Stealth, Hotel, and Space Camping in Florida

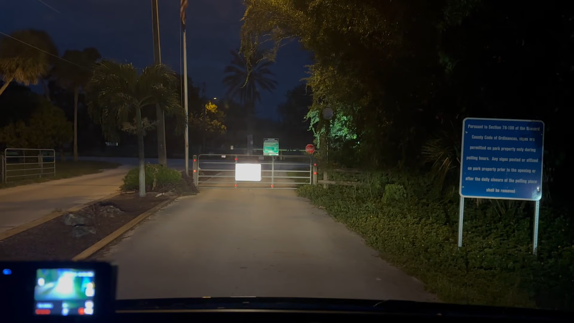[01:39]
The one and only campground anywhere near Cape Canaveral is gated right now. It's only 7.30. This day is just not easy at all. Thankfully, I drove by like a strip mall ocean back there.
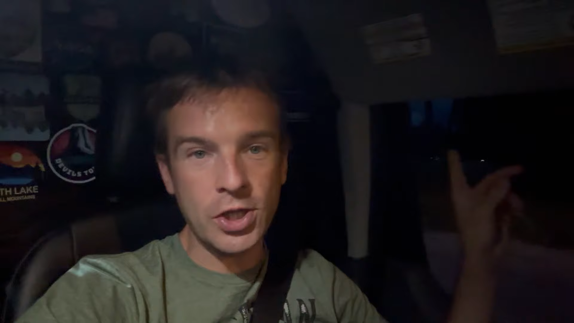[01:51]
So many strip malls. I'm not sure I saw a Walmart. I think I may have to sleep at one of those tonight.
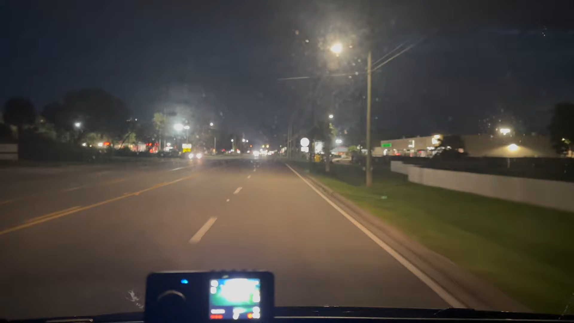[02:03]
So I saw a big strip mall that I think had a grocery store in it. Usually those get stocked overnight. I might get away with it. It's like a Monday or Tuesday night or something. So I don't think I should have too much trouble. Yeah, right here.
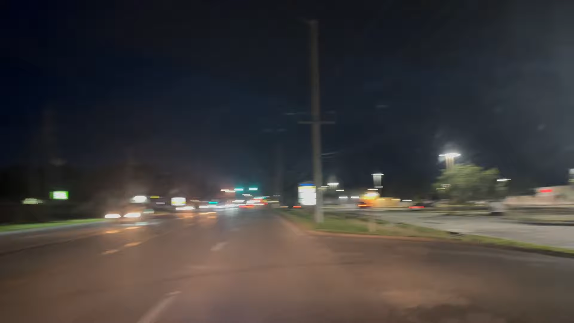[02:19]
I'd do that turn kind of hard. Let's see what they got. All right, so there's a grocery store.
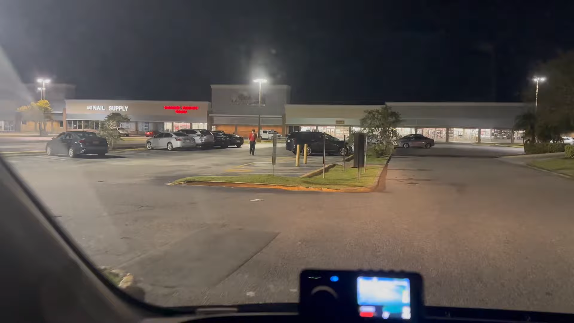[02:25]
There's actually not a lot going on here. Let's go down a bit further.
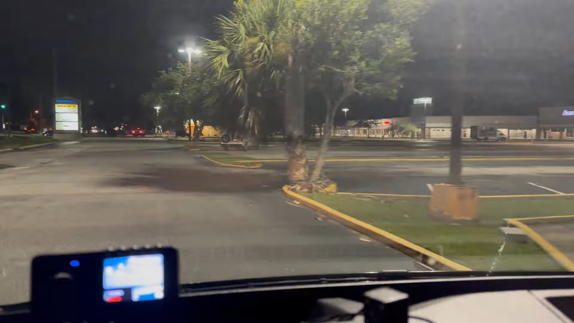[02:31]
Here's a good sign. There's someone camping out right here. Hmm. Looks like I'm sleeping in front of a Harbor Freight tonight.